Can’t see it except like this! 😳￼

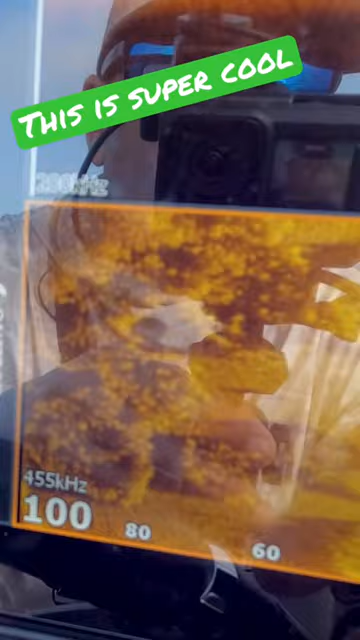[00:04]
So you can't see them on the surface but they're little ditches or troughs that see how like that's a head of grass and then you have that trough in there. So it's actually hard spots.
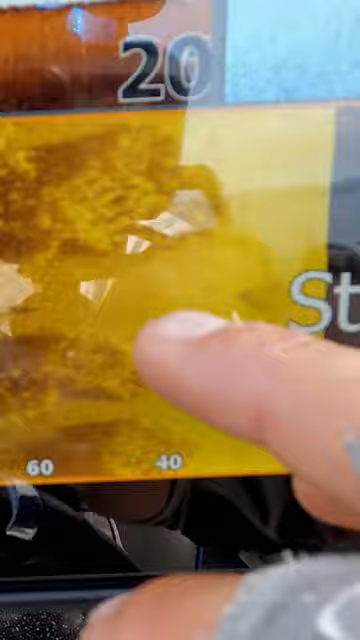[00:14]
So that's a shell bar or a little hard spot where the grass can't grow and then there's another one. But they're sort of like little structures that sort of intersect with the cover and create little holes
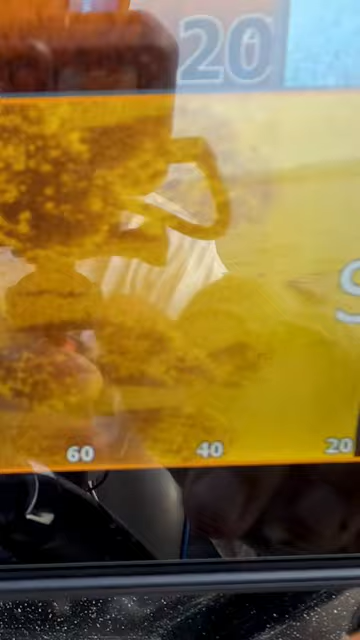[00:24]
in the grass that you can't see above the water but you can see on your graph below.